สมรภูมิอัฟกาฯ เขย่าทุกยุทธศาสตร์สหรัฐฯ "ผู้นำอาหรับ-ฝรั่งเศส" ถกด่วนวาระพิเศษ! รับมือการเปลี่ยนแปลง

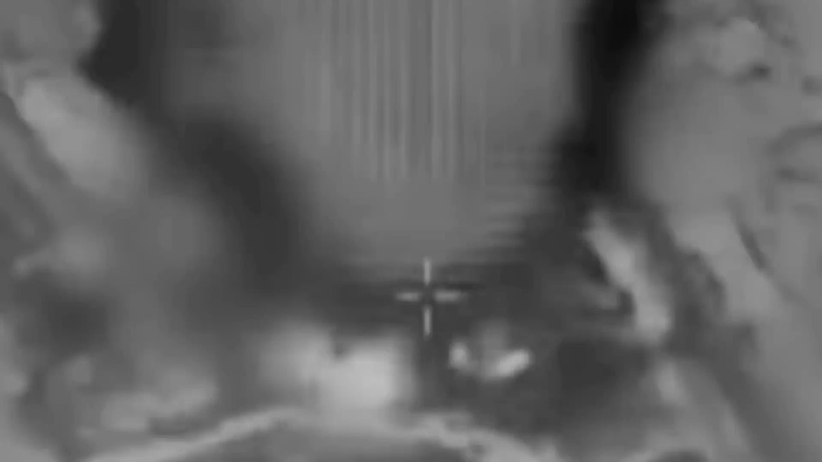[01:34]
กล้องประชาการกรางสหรัฐอเมริกาออกแทลงการว่า สหรัฐอเมริกาเปิดปฏิบัติการจมตีทางอากาศต่อต้านการก่อการร้าย โดยใช้อากาศยันไหร้คนขับหรือโดนซึ่งสามารถจมตีและสังหารเป้าหมาย
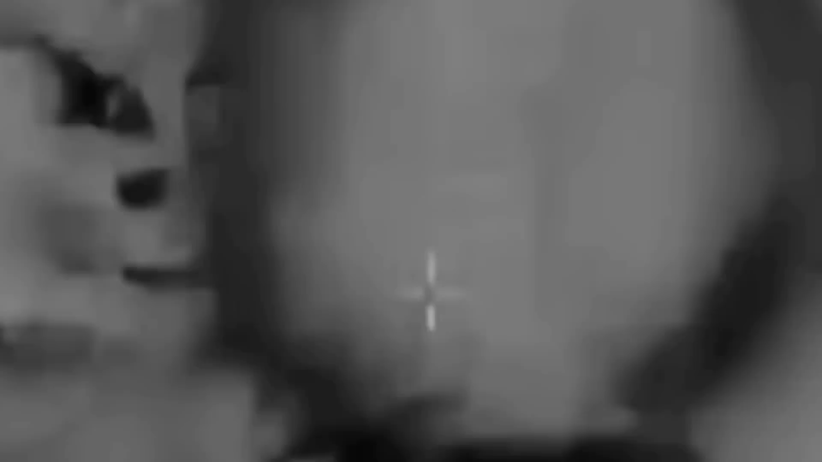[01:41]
ในอัพกานิสธานได้ โดยไม่มีผลเรือนเสร็จชีวิตจุดปฏิบัติการจมตีเกิดขึ้นที่จังหวัดนันกาฮา ทางกำฏออกของกรุงฮาบู และมีชาแดนติดกับปากิสธาน